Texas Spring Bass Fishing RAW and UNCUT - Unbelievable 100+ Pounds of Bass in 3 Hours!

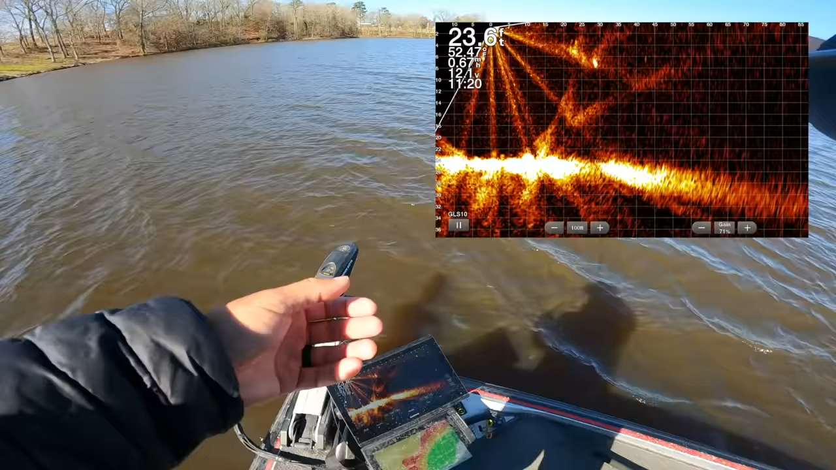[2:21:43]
He's not pointed a good direction for us to catch him. We'll be active.
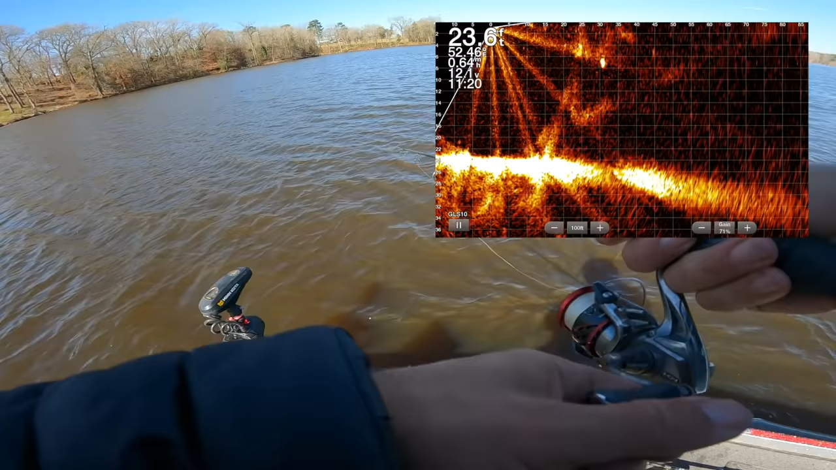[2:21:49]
On screen: depth 23.6 ft
It's a giant one though.
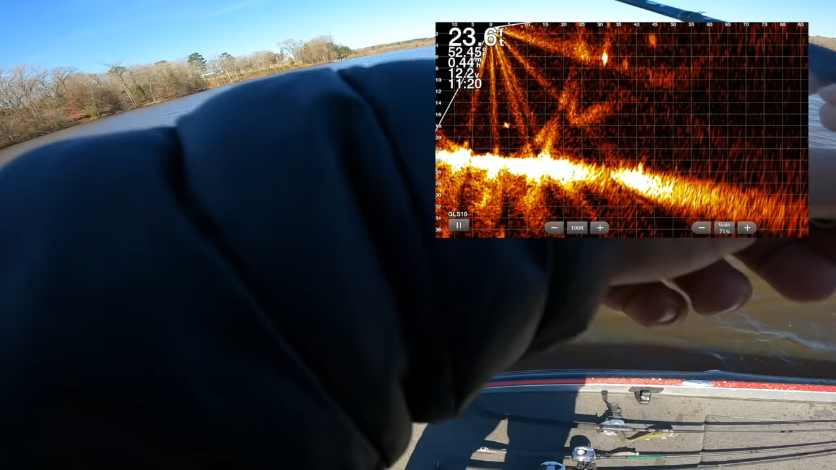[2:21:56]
On screen: depth 23.6 ft
I think I hit his tail when I went by him. Hit something.
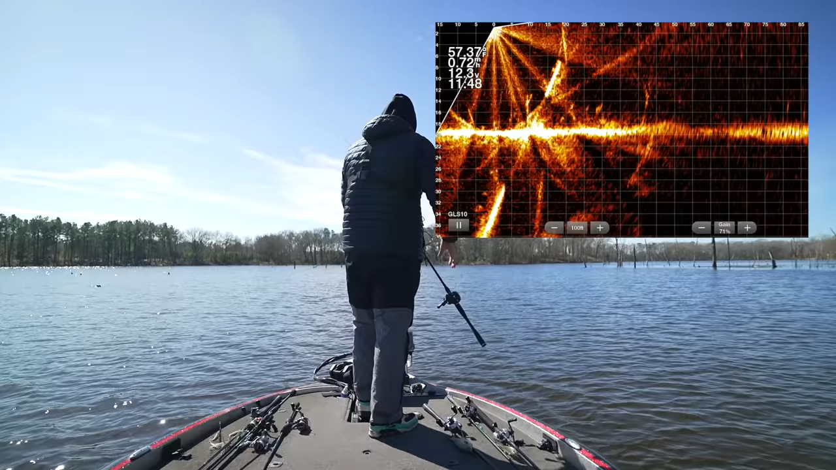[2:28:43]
Okay, timbers, shiver me. Fish the shiver me. Looks like we might be able to back off the gain a little bit here. See what we can find. Is that bait up there? That's probably bait. Yeah, that's bait.
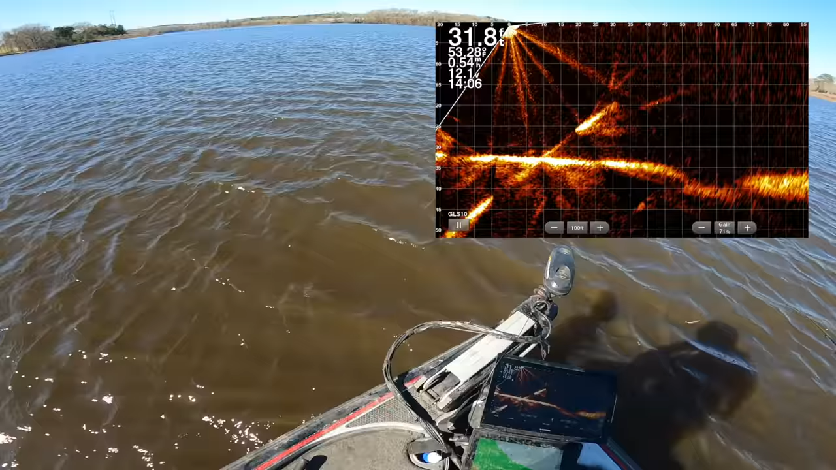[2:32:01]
On screen: depth 31.8 ft
That one came up and got her.
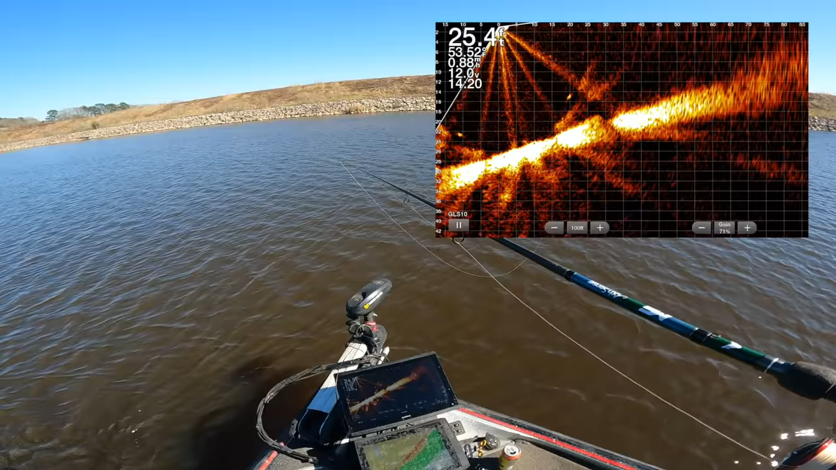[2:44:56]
Punch yourself in the face, too. As hard as you can. If you can put it on that one, you'll probably catch him as high up as he is. 60 feet. That's probably about perfect. But I would start reeling. He's like under the surface. He go the other direction? Oh no, scope's being weird right now. Oh no, he was on you.
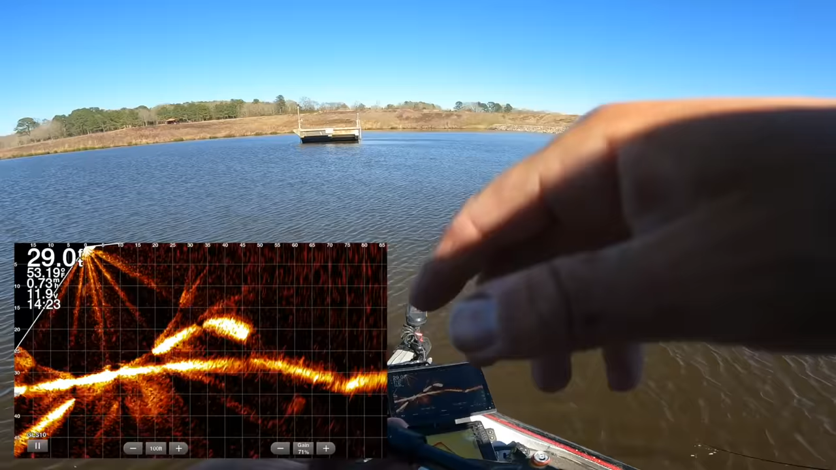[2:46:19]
Well, I bet there's some giant ones that are underneath those bait balls. Yeah, there's definitely one inside that. Just gonna be real tough to get to eat a lure. Is that a fish? It is a fish. It's kind of crappie acted.
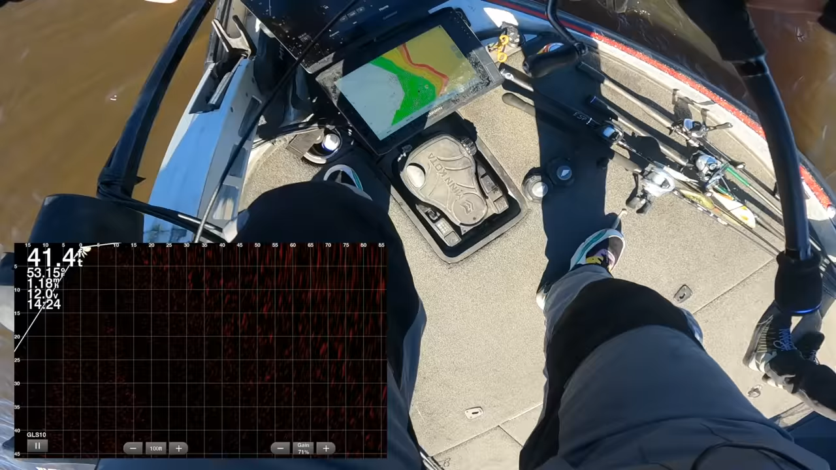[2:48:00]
On screen: depth 41.4 ft
Now we'll be able to see our baits hit better. There's way more this morning. I don't know what the deal is. I'm not that mad about it though. Honestly, they probably bite better now. Probably bigger.
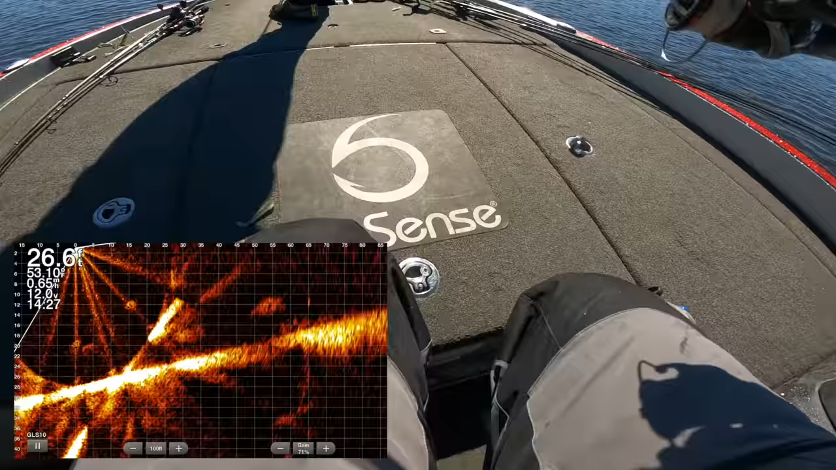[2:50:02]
Guys, I thought there was a couple under that bald bait. But it's being so stupid. Being fucking, there's a fucking, there's a couple. They're hauling ass. It's the same typical shit when they're. That's okay. We'll find other ones.
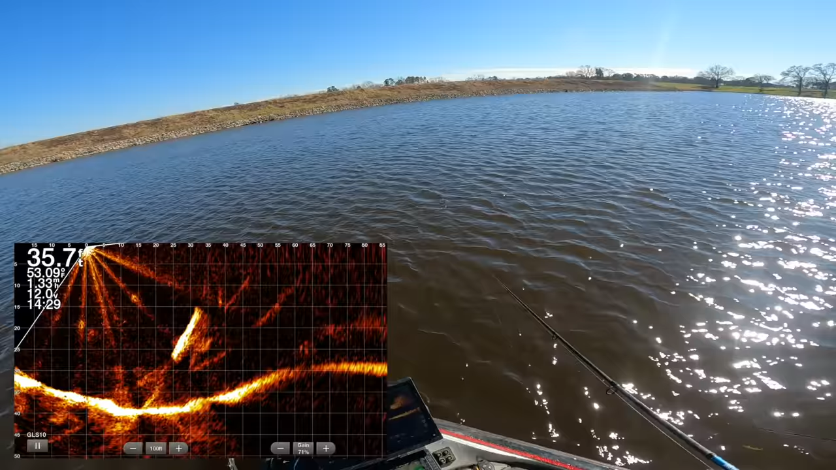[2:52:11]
On screen: depth 35.7 ft
Hadn't even tried a spark shot here yet. Sure it would work. I don't know where they went, man. They're not out here anymore, though.
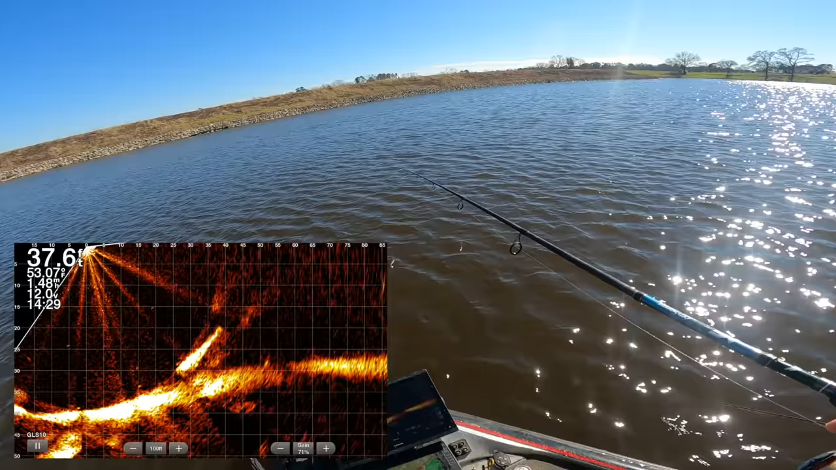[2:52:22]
On screen: depth 37.6 ft
A couple of them are. Ooh, that's a big one. Yeah, it is. Damn it. Just missed him. Further right, cool. He's, like, back there now.